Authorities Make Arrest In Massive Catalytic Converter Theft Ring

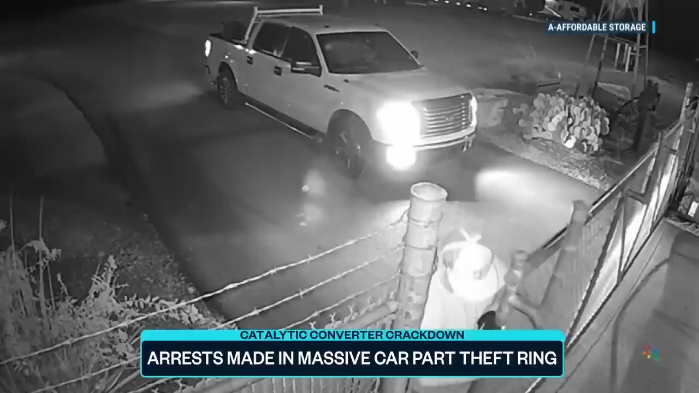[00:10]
They'll just wall in here, they'll look up the camera, they'll have a mask on and walk right by.